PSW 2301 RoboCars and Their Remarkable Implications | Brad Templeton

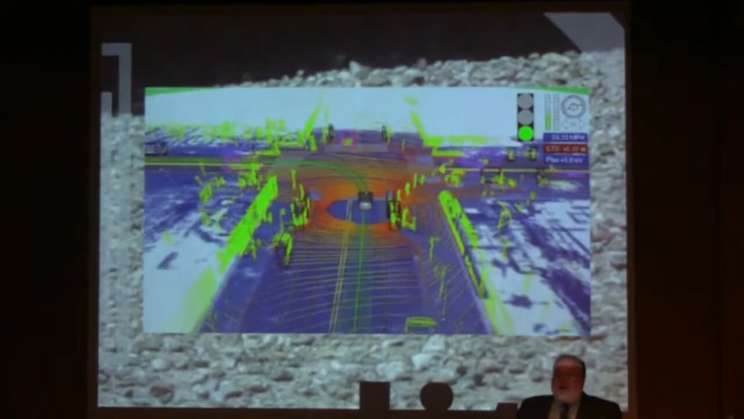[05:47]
I'm going to show you a little bit more about this. In 360 degrees at all times, seeing everything that's around it,
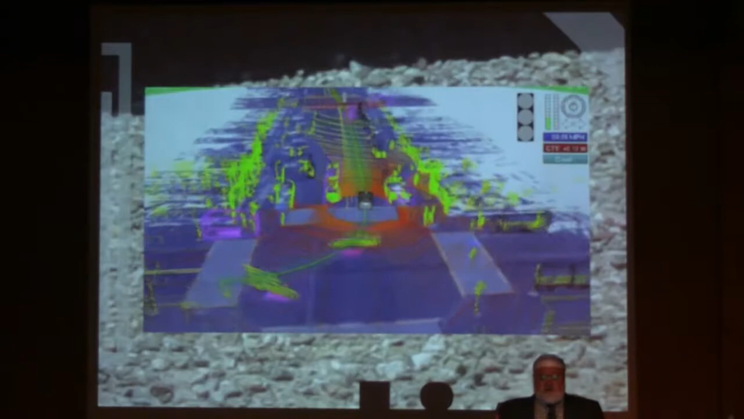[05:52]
identifying everything, being able to deal with pedestrians and dogs,
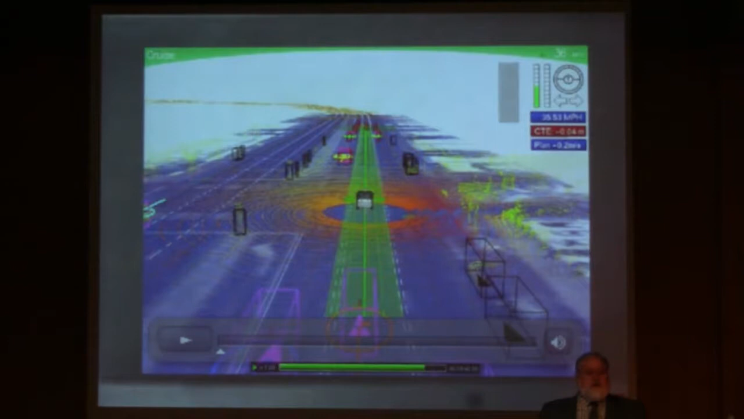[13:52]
It knows where everything is, what everything is doing, and it's able to use that to pick where it's going to go, drive safely, and not hit things. So also on board is a radar.